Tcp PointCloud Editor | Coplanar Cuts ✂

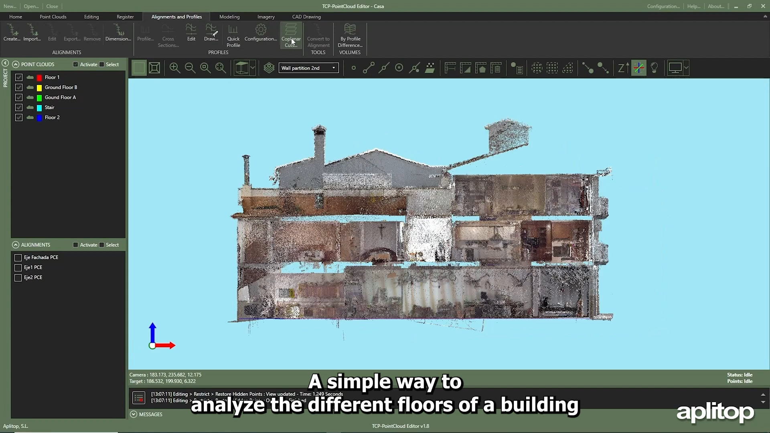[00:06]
a simple way to analyze the different floors of a building is to make coplanar cuts of it specifying the bandwidth of the points to be displayed in
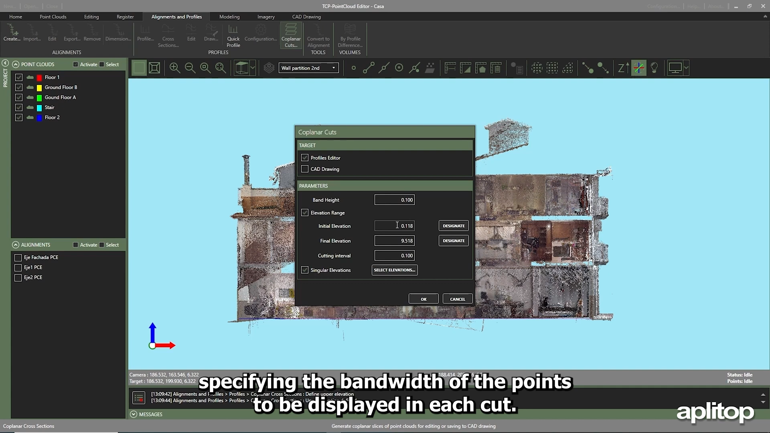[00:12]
each cut the narrower this is the more precise the cut will be for this they
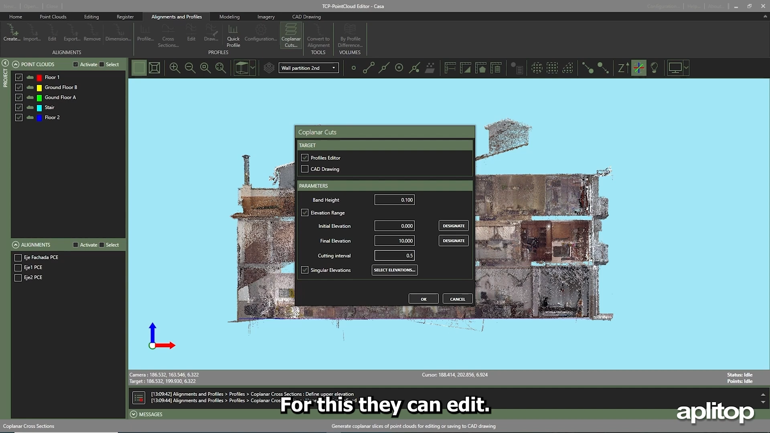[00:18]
can edit it allows graphically or numerically selecting a range
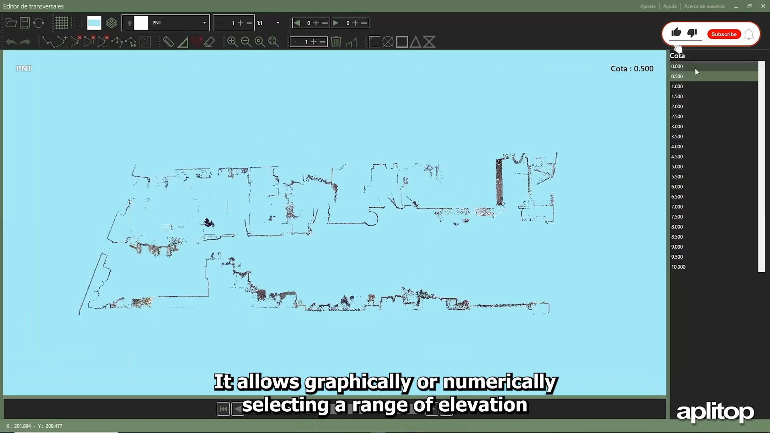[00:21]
of elevation and the cutting interval after
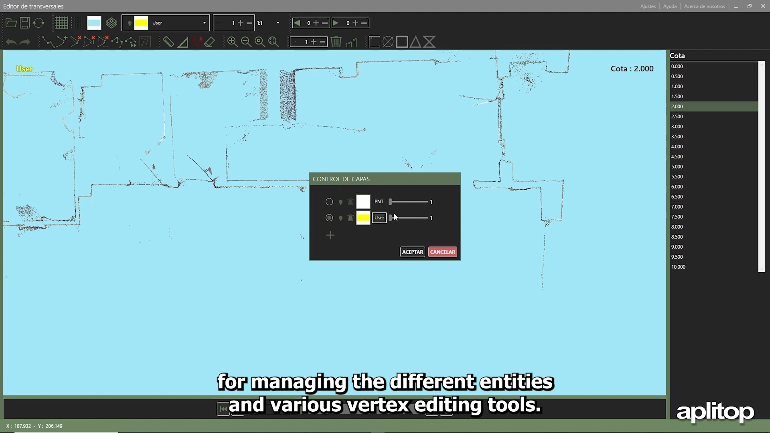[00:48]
and various vertex editing tools dimensioning control of point display or the drawn lines as
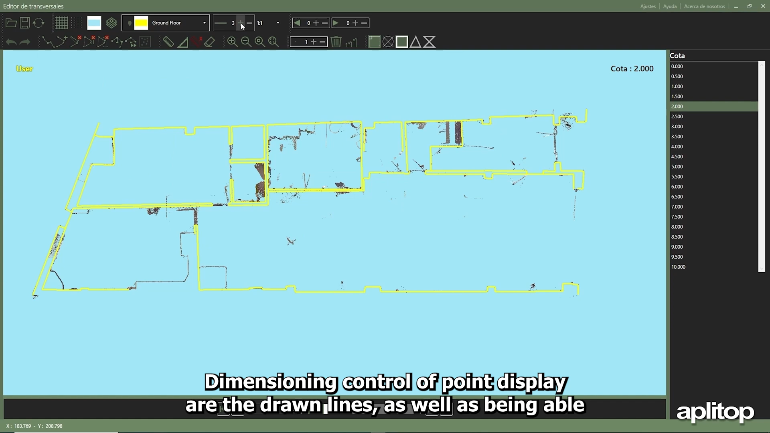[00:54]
well as being able to visualize the drawn entity in different cuts simultaneously
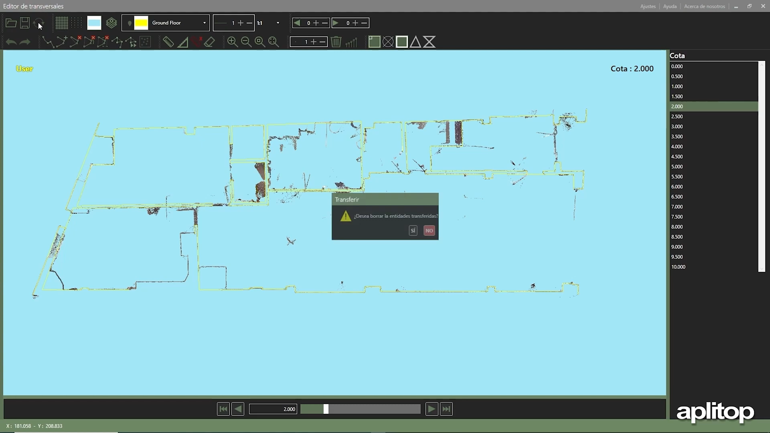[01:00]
once delineated the entity can be interfaced with the main viewer alongside
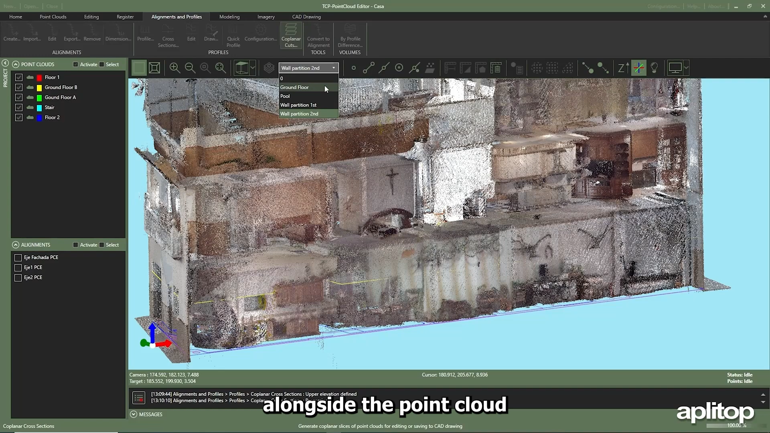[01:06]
the point cloud at the elevation of the original profile in the created layer similarly the profile can
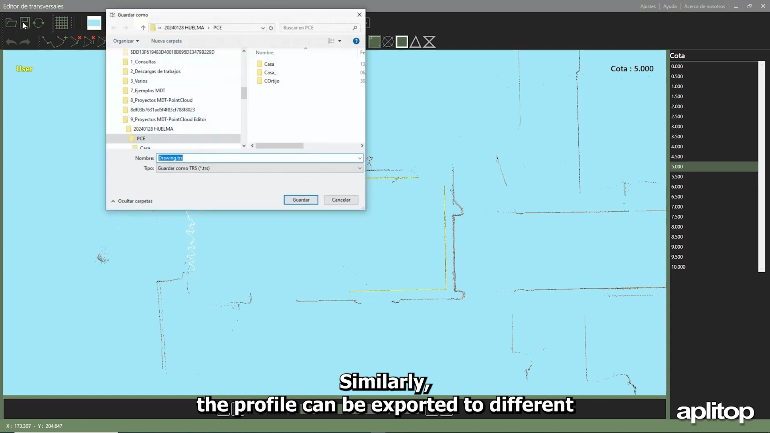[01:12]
be exported to different formats such as PDF GF
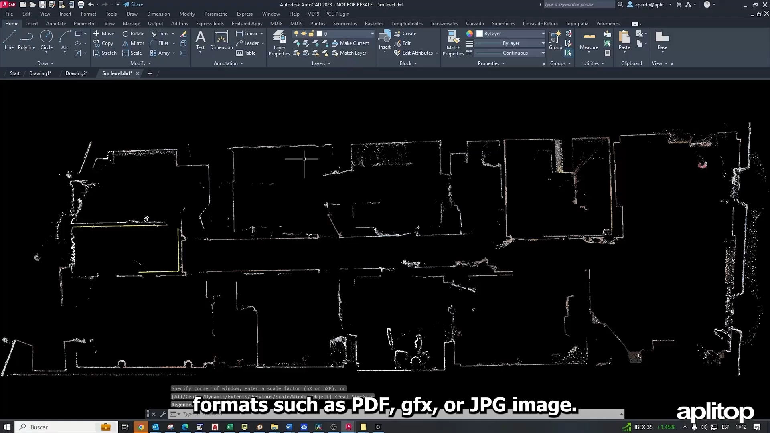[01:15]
or JPG image in the case of
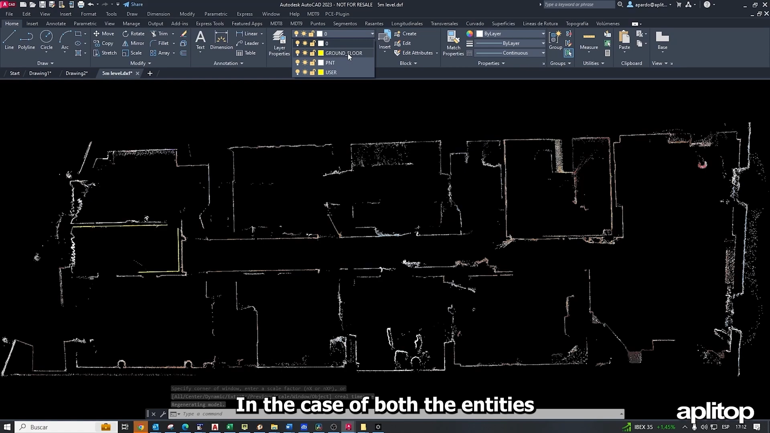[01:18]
F both the entities and the points are